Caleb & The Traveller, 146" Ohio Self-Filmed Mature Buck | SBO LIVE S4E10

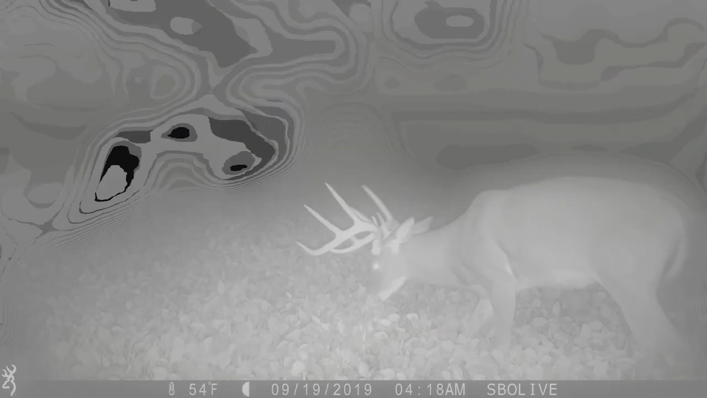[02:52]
Amazingly, a week later, he returned to the farm. This time, he was focused on two food sources, a secluded bean field and a large mature oak tree.